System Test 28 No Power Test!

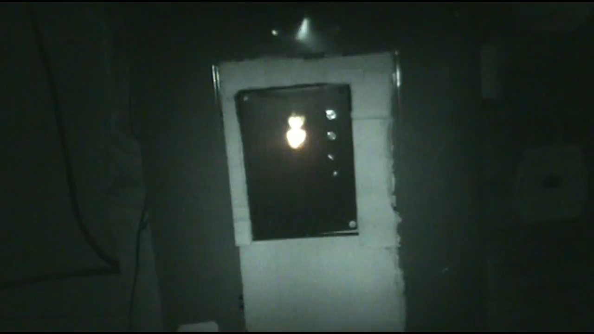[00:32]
It's the Style7200 Thing News. The panel is currently in a system trouble, and, which one of these shuts it up? Okay, there we go. Panel is currently in a system trouble because, power's out. Pretty much the only things that still have power in the house are the exit sign right here,
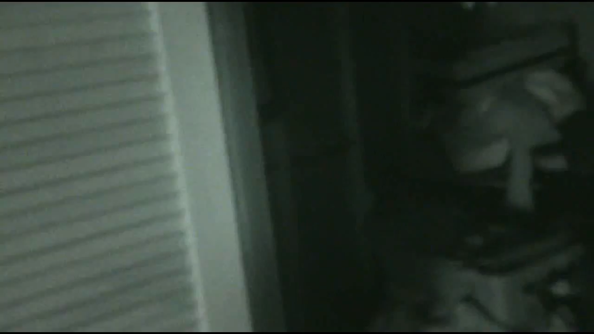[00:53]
the fire alarm panel, as you might be able to see right there, and the phone modem to make emergency phone calls.
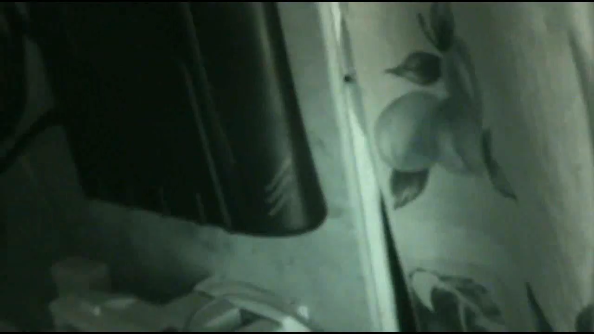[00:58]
Phone works.
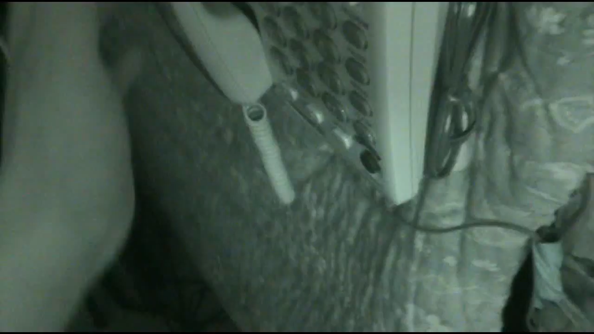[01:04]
I don't know why a speakerphone won't work. There we go. This is a weird feature with those phones.
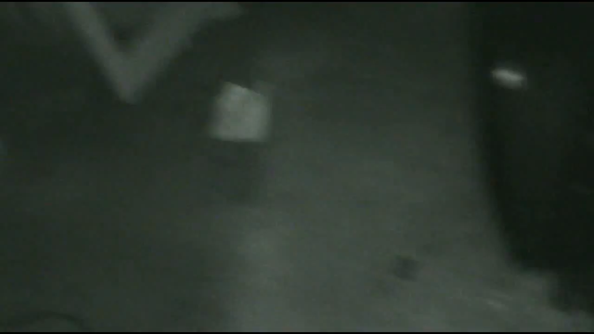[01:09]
And I got a couple emergency lights. By couple, it's only this one right here.
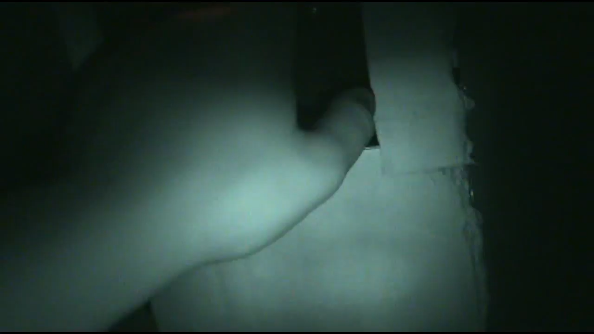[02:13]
Also, the zone indication for this zone is apparently not working anymore. There we go.
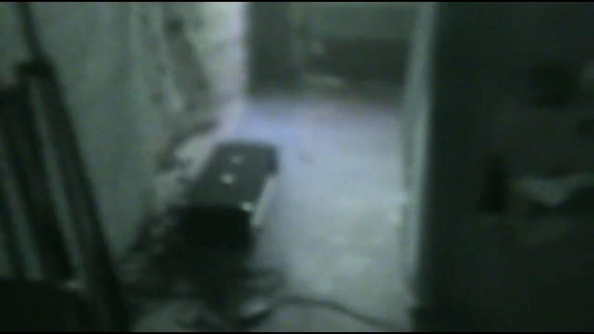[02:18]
I'm not gonna lie, for whatever reason, I'm actually kind of spooked because on a night shot, everything looks really creepy in this room, especially the panel.
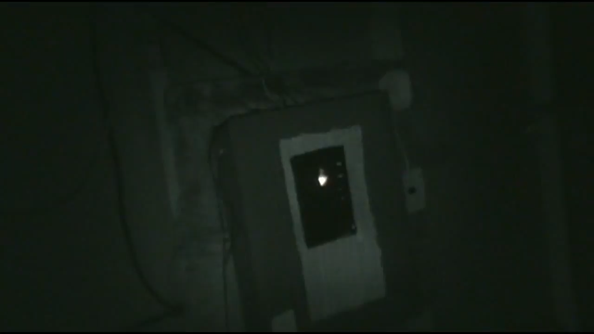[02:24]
The panel doesn't even look like that. That's really freaky. Infrared does some strange shit.